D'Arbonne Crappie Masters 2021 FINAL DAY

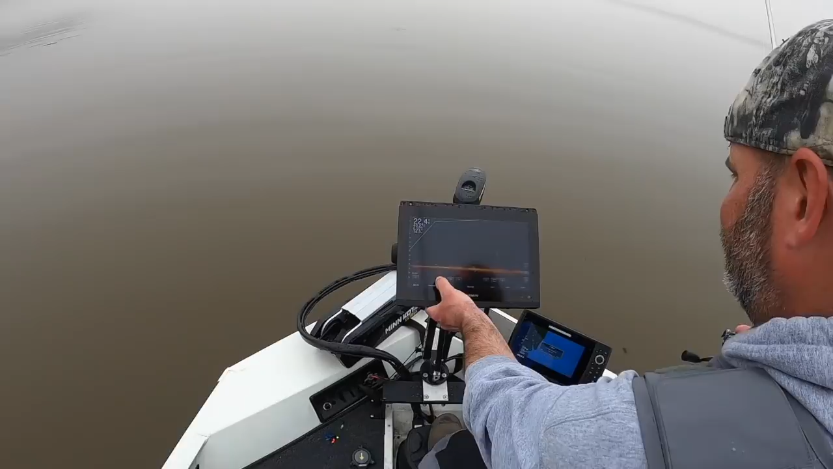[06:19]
Completely black screen, one mark. There it is. That fish right there is probably about a pound and a half.
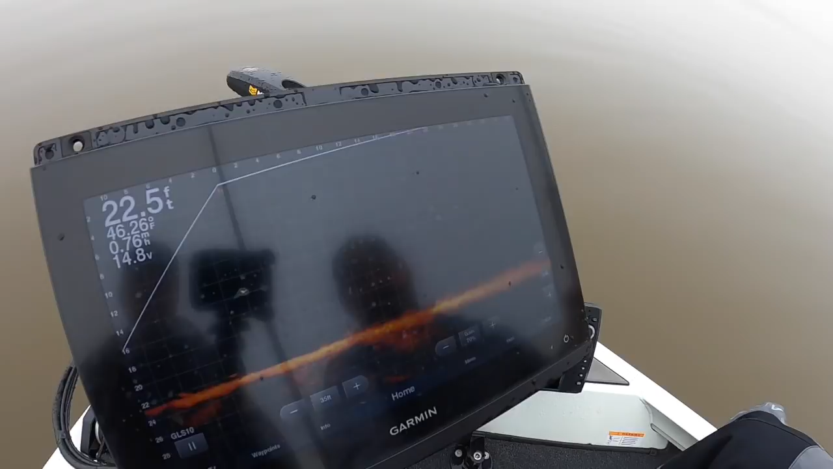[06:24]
On screen: depth 22.5 ft, water 46.26°F
I don't know, closer to 1.5, 1.75.